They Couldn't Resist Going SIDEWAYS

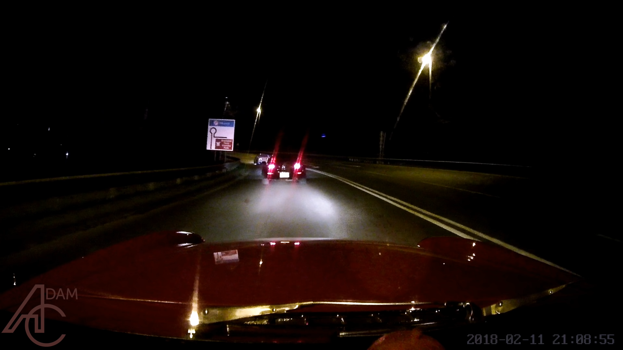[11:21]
So I thought the video was going to be over, but I bumped into these guys from the drift cars from the meet on my way home.